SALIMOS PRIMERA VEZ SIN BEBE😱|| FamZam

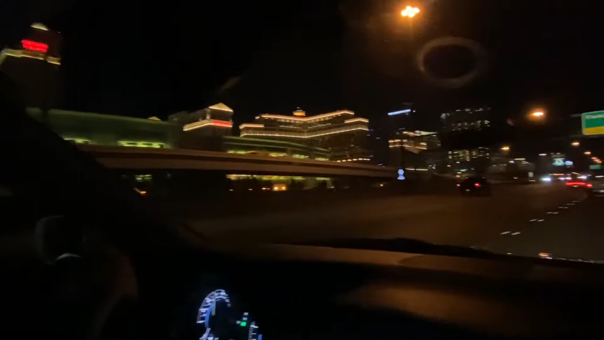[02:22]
Okay, youtuberos, miren, apago la luz para que ustedes puedan apreciar las hermosas luces del Strip de Las Vegas, que la verdad a mí siempre me encantan, no importa cuántos años esté o tenga viviendo aquí, a mí me encantan las luces de Las Vegas, like, son mis favoritas. Y bueno, aquí vamos saliendo en Flamingo.